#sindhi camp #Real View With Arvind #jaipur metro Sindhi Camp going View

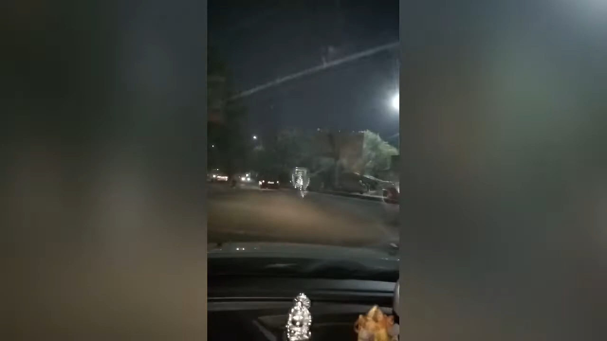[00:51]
जहाँ से मेरे को जैसलमेर के लिए गाड़ी पकड़नी है। तो ये सिंधी कैंप जाते समय का व्यू है।
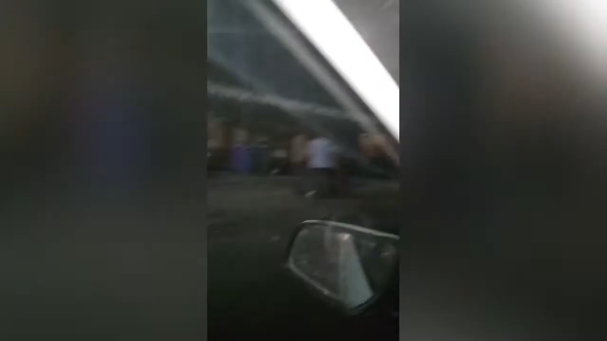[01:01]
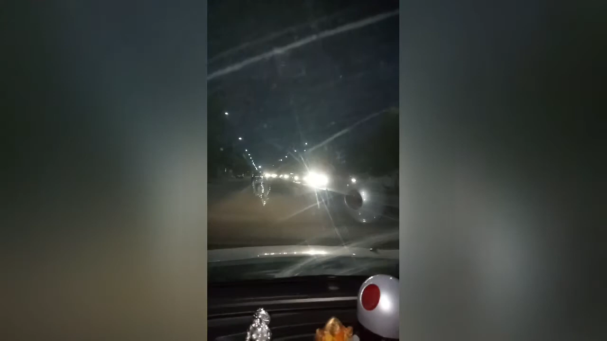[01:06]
ये किस हिसाब से कितना ट्रैफिक है ये भी देख रहे हैं आप वीडियो के माध्यम से।
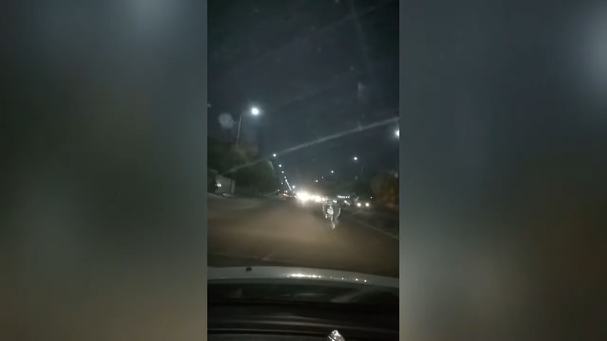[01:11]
ये चिंकारा कैंटीन का एरिया है जो आप देख रहे हैं इस समय।
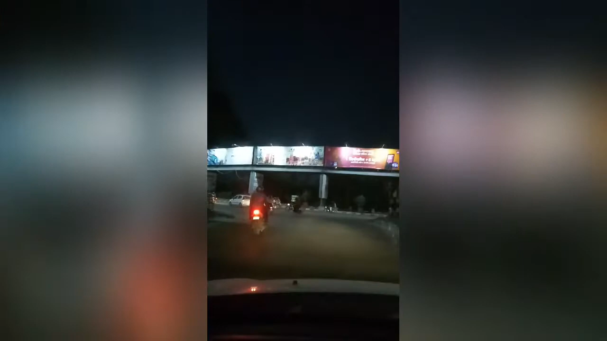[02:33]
ये बड़े बड़े बैनर लगे हुए हैं, बनी पार्क सर्किल है ये।
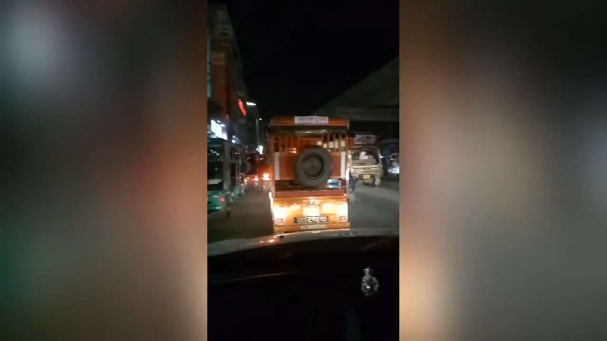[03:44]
मेट्रो पुलिया के नीचे हैं जो सिंधी कैंप की तरफ रास्ता जाता है।